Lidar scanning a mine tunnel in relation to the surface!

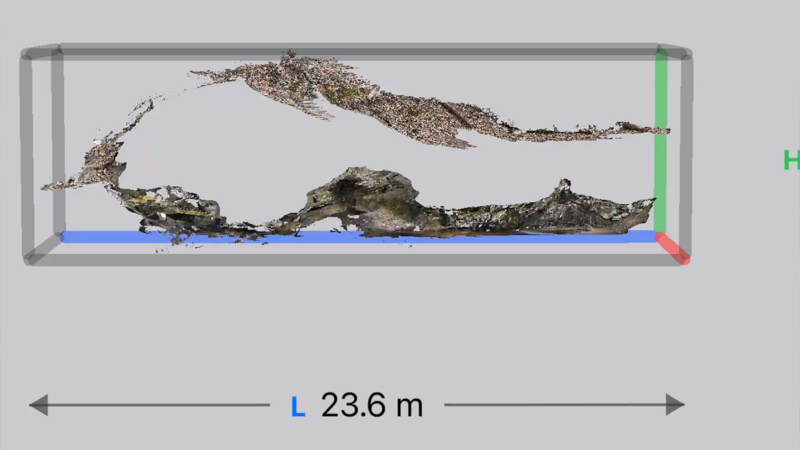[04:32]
Today, for the very first time, we used this feature to find where a mine tunnel is in relation to the surface. And not only that, but to find where a shaft at the end of the tunnel may exit on the surface.
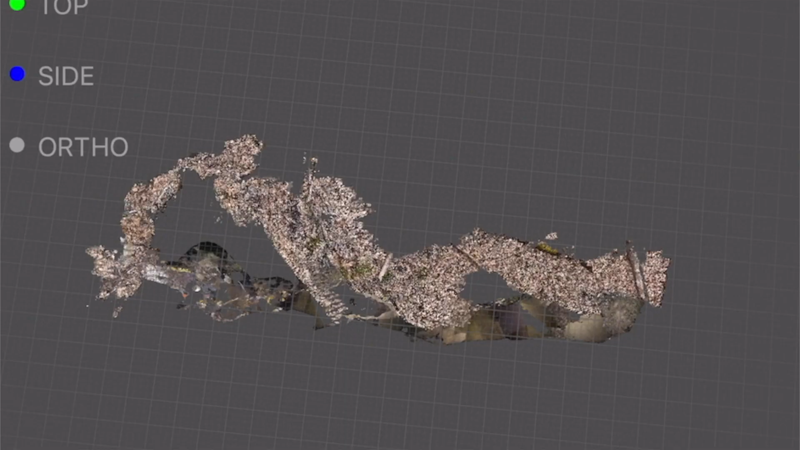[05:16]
So this is the first time we ever used this technique for a practical application to find where a mine is on the surface.
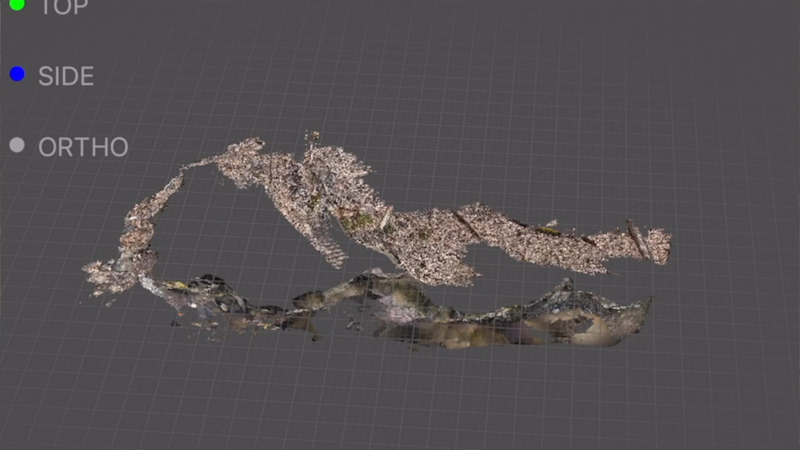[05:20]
And the most exciting part of all was that as I was walking the surface,
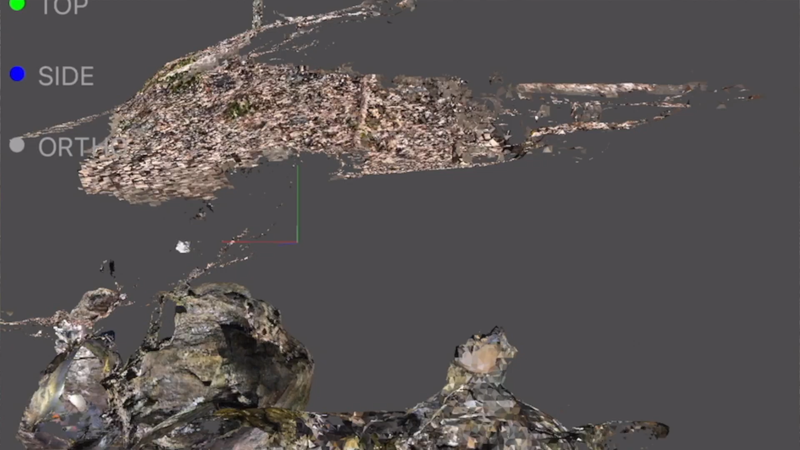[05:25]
I could actually see the scan of the mine underneath my feet. So as I was walking with my phone,
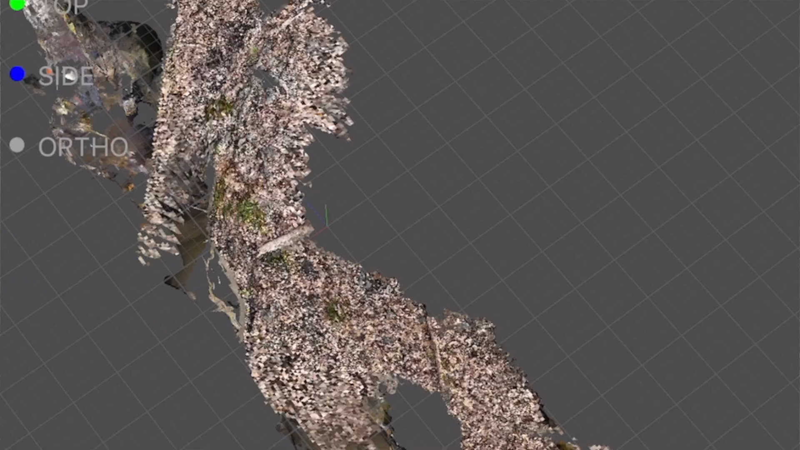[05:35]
I could see in almost like a virtual
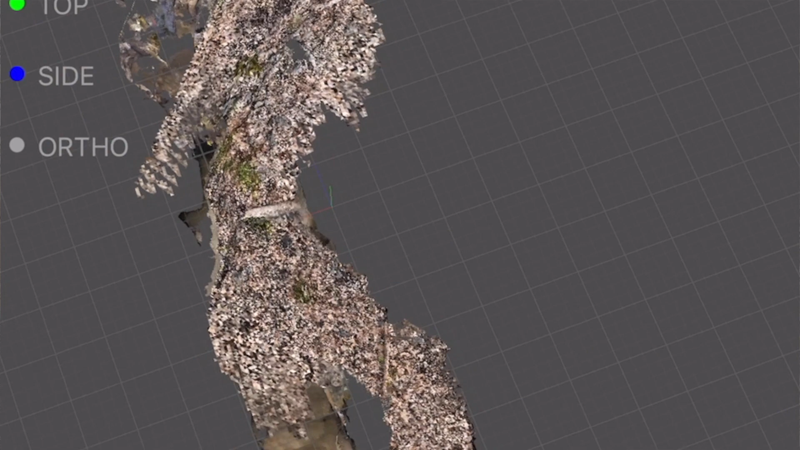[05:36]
reality sense the tunnel under my feet.
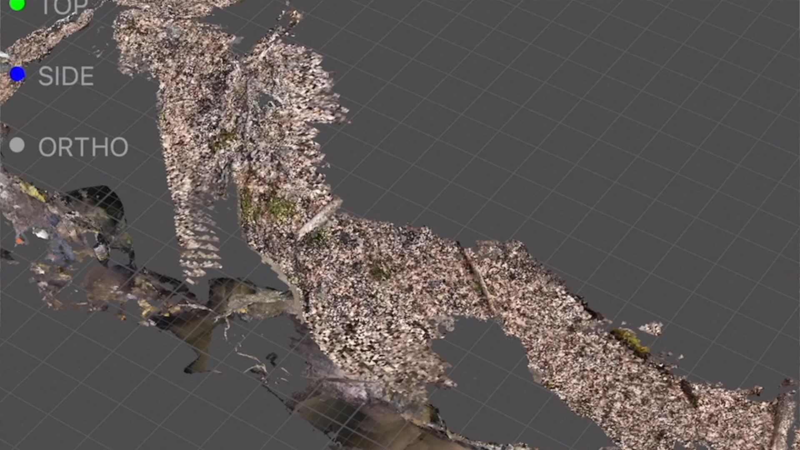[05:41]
So I was actually walking on the surface where I saw a tunnel under my feet until I got to the end of the tunnel.
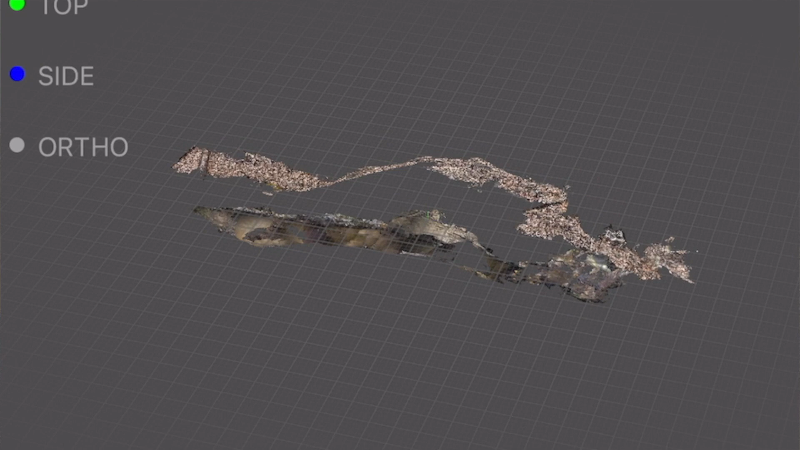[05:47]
I marked that spot on the surface with a piece of ore that I found on the ground. And we now know directly where that shaft is at the end of the mine. And I have a feeling that it actually continues.